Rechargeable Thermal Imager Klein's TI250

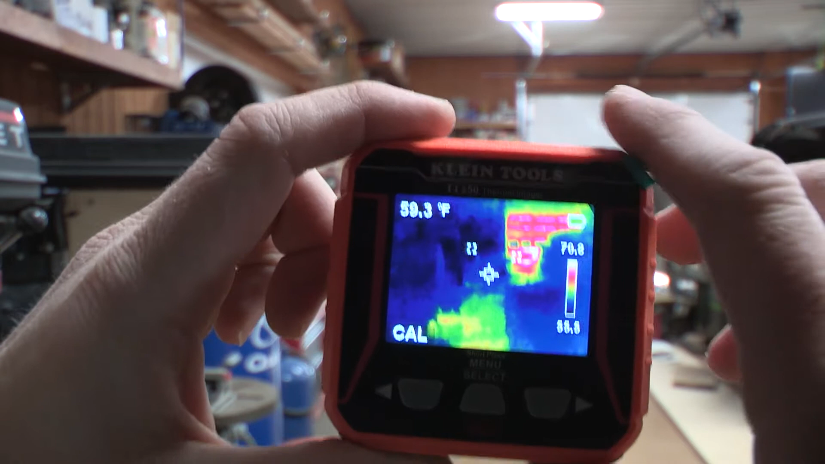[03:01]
On screen: spot 59.3°F
We have on here on the screen like I said. It will take the temperature reading of this spot whatever you point it to that's what the temperature reading is.
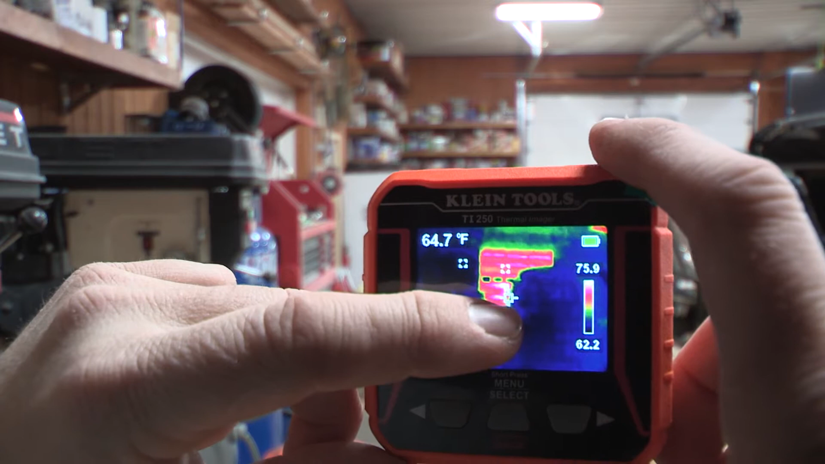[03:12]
On screen: spot 64.7°F
So the temperatures range from about 75
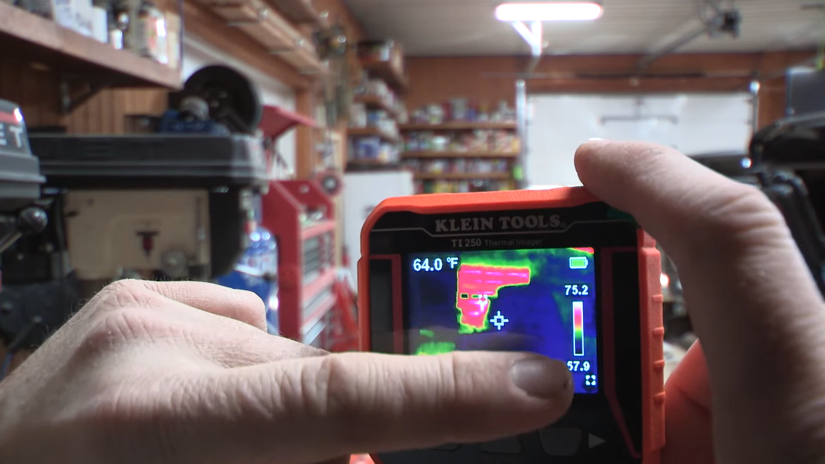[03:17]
On screen: spot 64.0°F
to 57 degrees in this room.
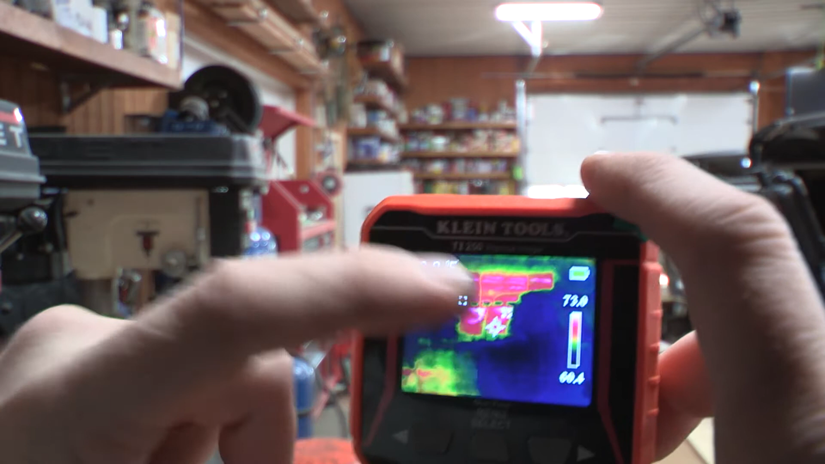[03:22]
Up here is your battery life which it lasts pretty pretty long.
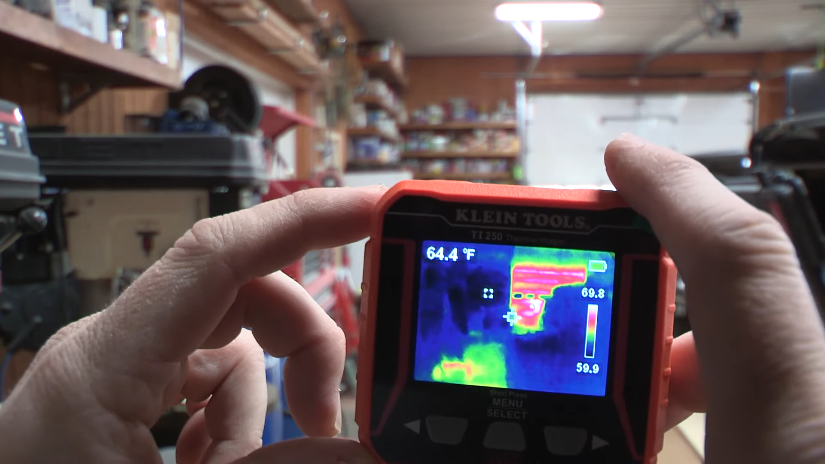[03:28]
On screen: spot 64.4°F
I was really surprised it'll last a couple hours and whatever
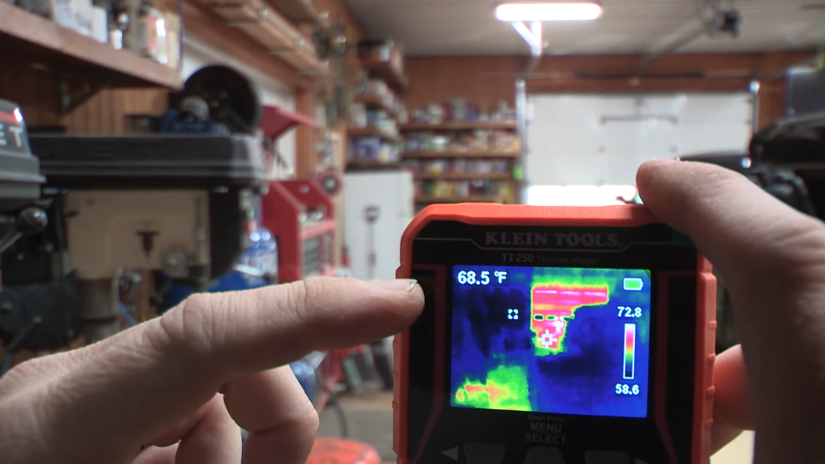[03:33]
On screen: spot 68.5°F
your center point is on that is the temperature that it is reading.
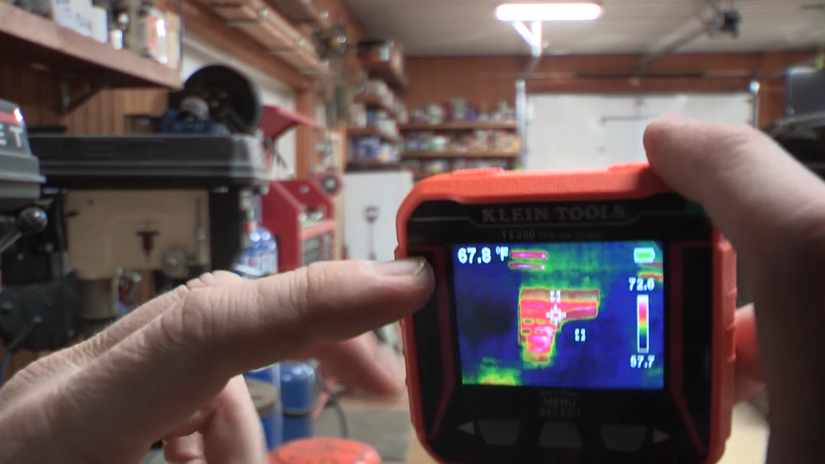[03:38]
So if we point it up at a light it's
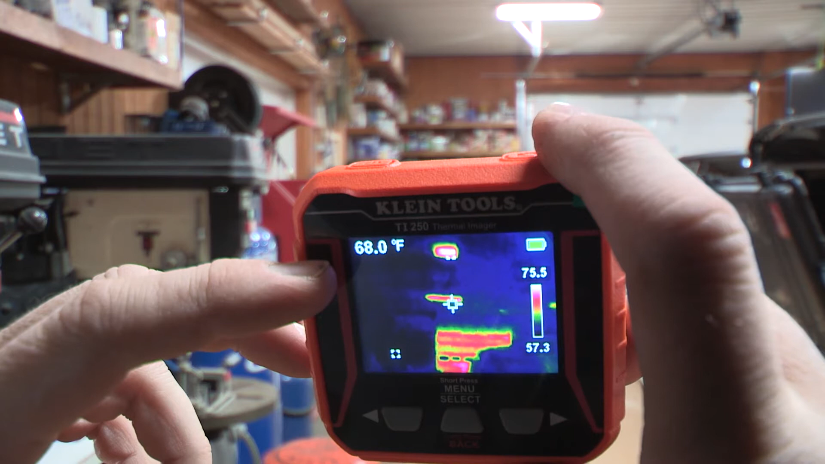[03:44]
On screen: spot 68.0°F, scale top 75.5°F, scale bottom 57.3°F
saying that the light is about 65 to almost 70 degrees and that's about right because those lights up there are up there are led.
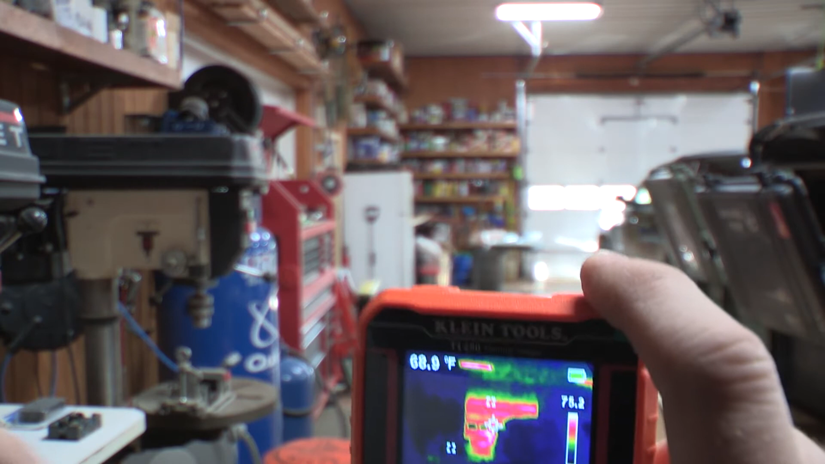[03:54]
So that's right about the range that we have.
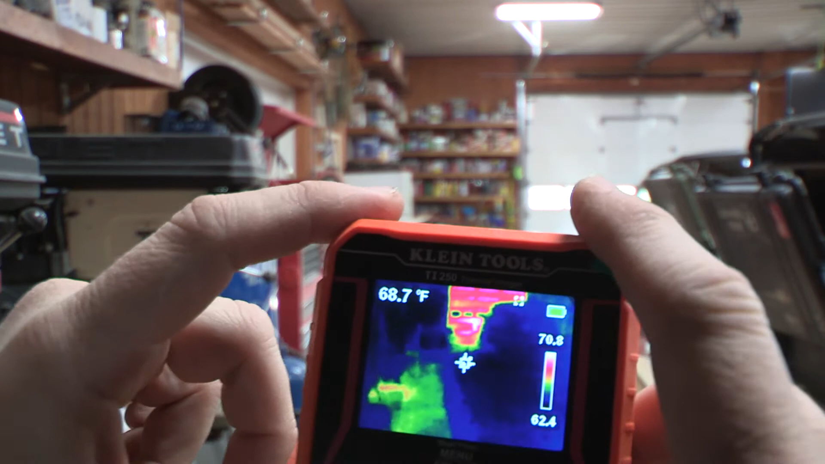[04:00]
On screen: spot 68.7°F
So on this is we got some kind of like little cool features.
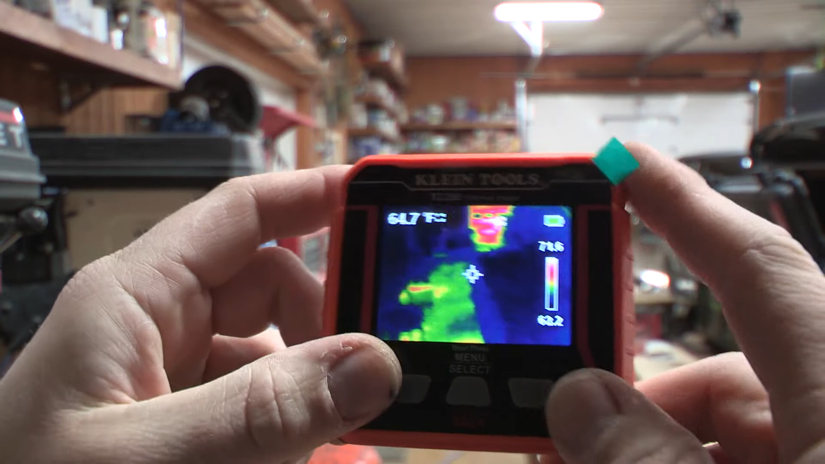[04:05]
So we could take a picture of this if we wanted to as a reference and then we can save it.
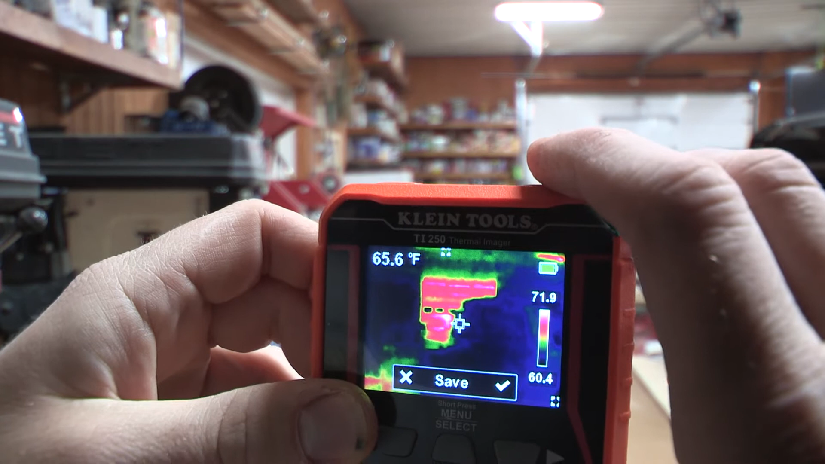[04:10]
On screen: spot 65.6°F
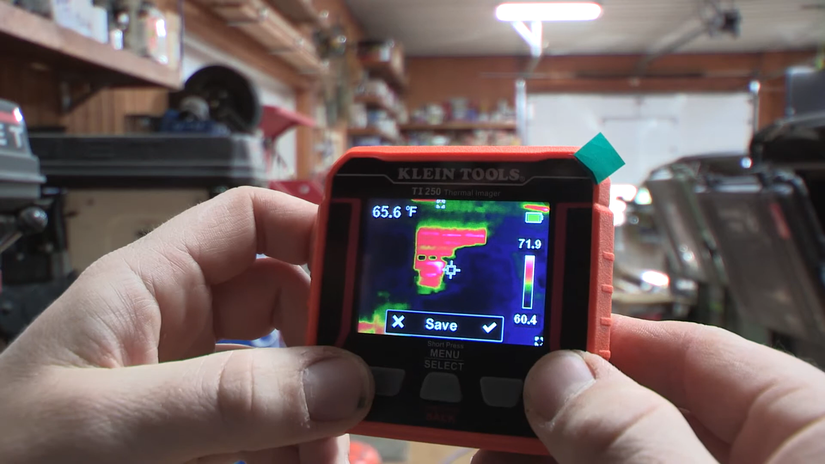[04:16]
On screen: spot 65.6°F
We could either hit the x, we can hit the arrow on the left side to not save it or hit the arrow on the right side to save it.
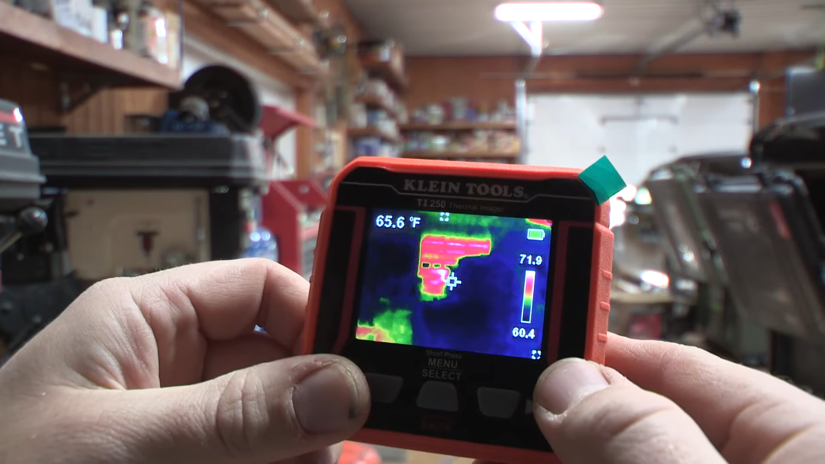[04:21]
On screen: spot 65.6°F
And then we can go into the menu screen. Now a lot of people have been asking will this do radiant floor?
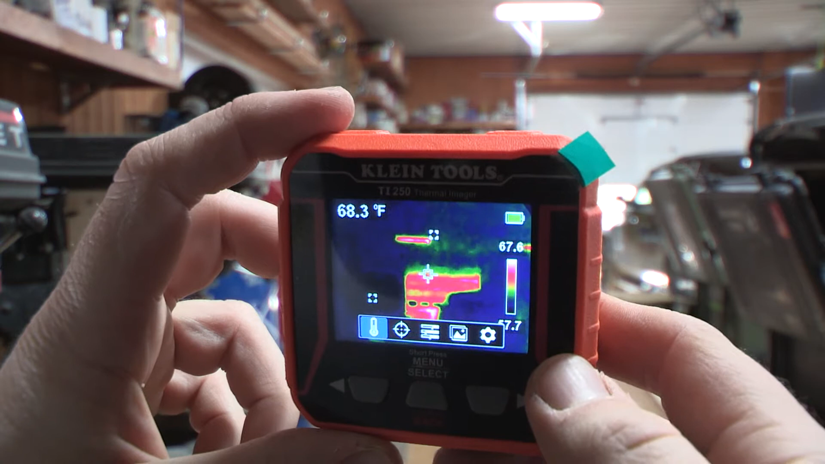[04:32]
On screen: spot 68.3°F
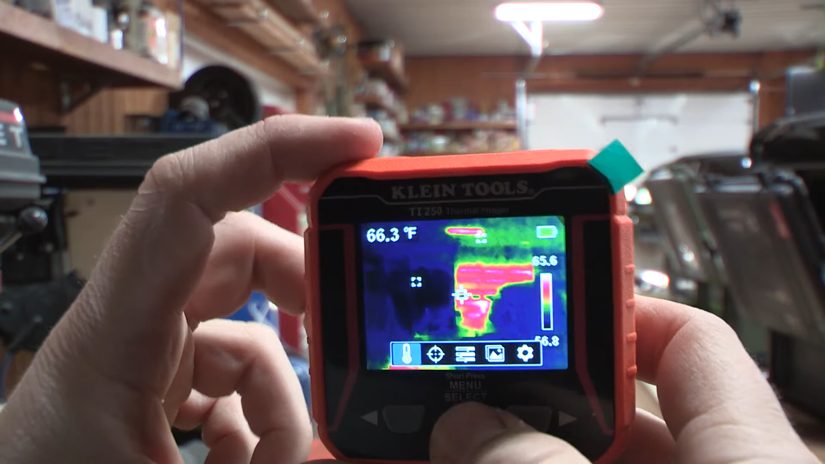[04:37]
On screen: spot 66.3°F
And let me get out of the menu real quick.
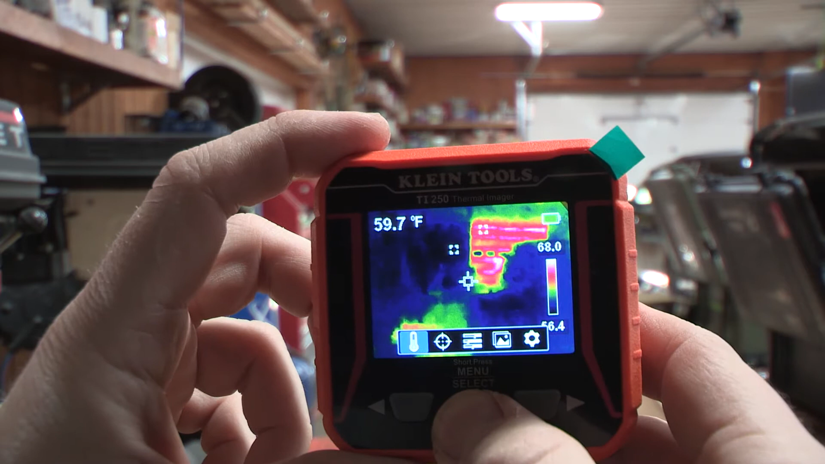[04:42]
On screen: spot 59.7°F
Oh got to hold it to go back.
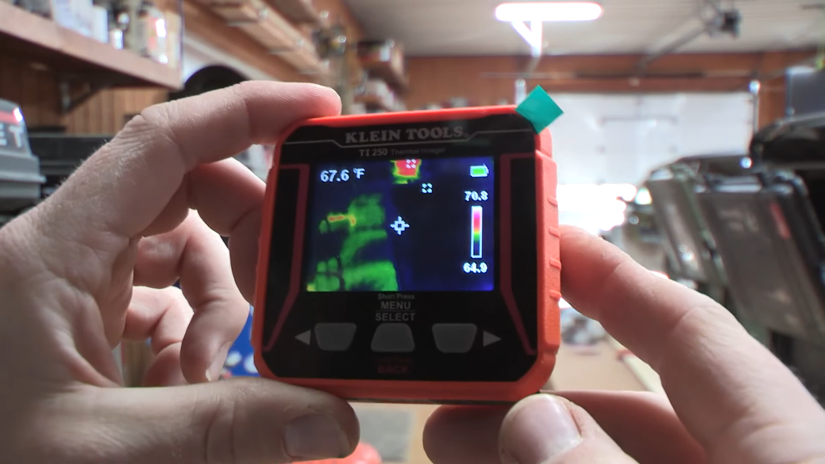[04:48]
On screen: spot 67.6°F
Okay if I look down you can see my concrete floor that is radiant.